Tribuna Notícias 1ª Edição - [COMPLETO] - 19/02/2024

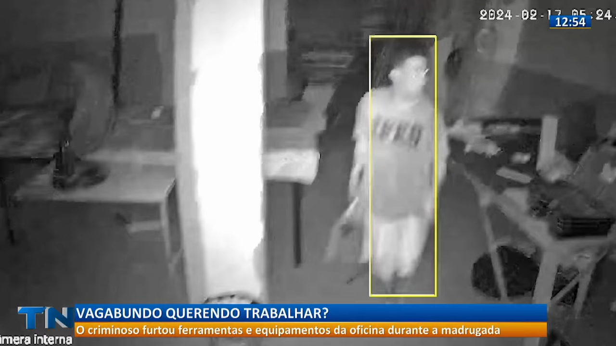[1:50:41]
A madrugada parecia normal dentro da loja, mas de repente a câmera de segurança identifica uma movimentação. É um homem que teria invadido a oficina. Ele anda por todos os lados dentro do estabelecimento. Em um momento do trecho da gravação, o criminoso some do vídeo. É quando ele está pegando alguns equipamentos do local. De acordo com as vítimas, o suspeito deixou o local levando máquinas e uma bolsa de ferramentas. A invasão a esse comércio aconteceu em Campo Grande, em Cariacica.
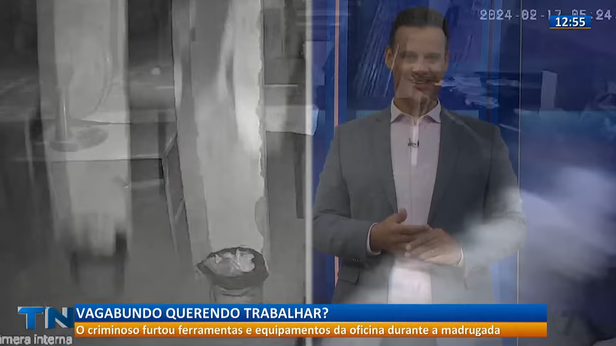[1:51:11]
Ah, mas a gente quer deixar esse menino lindo, famoso.
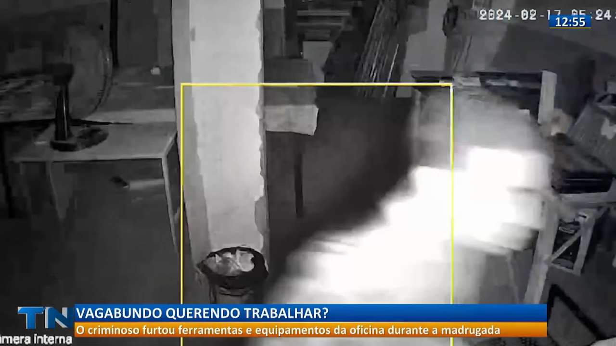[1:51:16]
Olha a carinha dele. Parece até um fantasminha, né? De tão escuro que tá. Vai lá. Rapaz, dá pra ver a carinha dele, hein? Quem conhece esse maluco? Ele entrou ali, né? Nessa serralheria, na oficina dessa serralheria, na maior cara de pau, 5 e pouca da madrugada. Se você reconhece esse doidão, já vamos bater a informação pra polícia via 181, tá bom?